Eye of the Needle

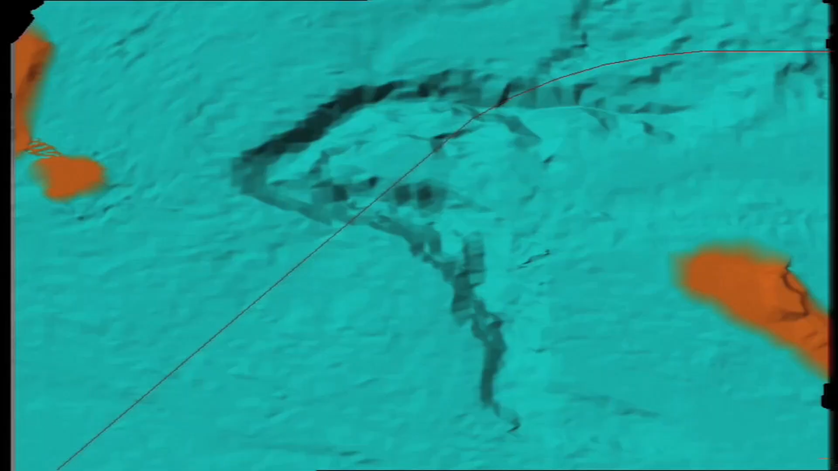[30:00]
sticking up like a sore thumb to about 3 metres below the surface so you can't see it, is Corsair Rock.
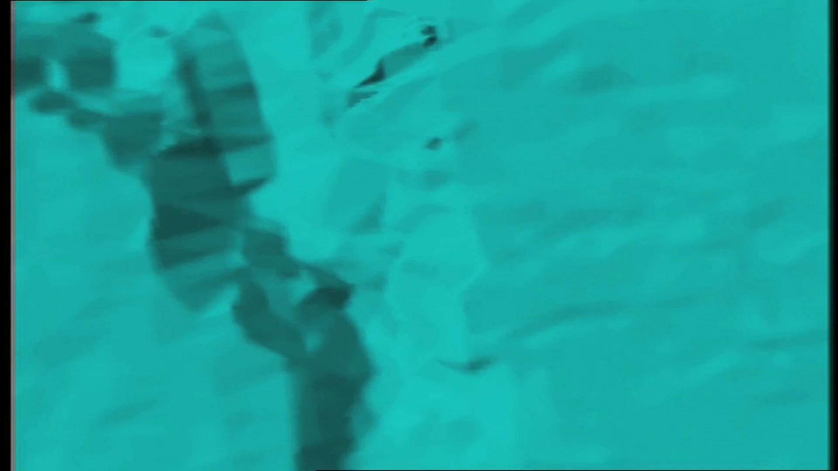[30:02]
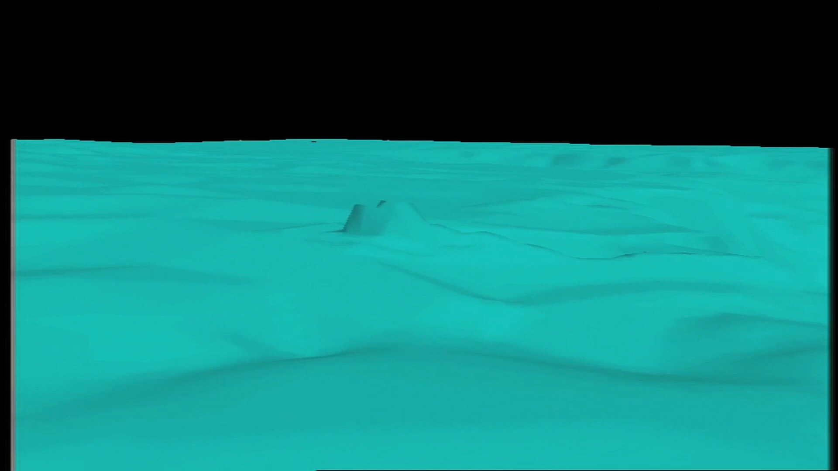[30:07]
Corsair Rock's one of those things you just wish wasn't there when you're trying to make your way through the heads.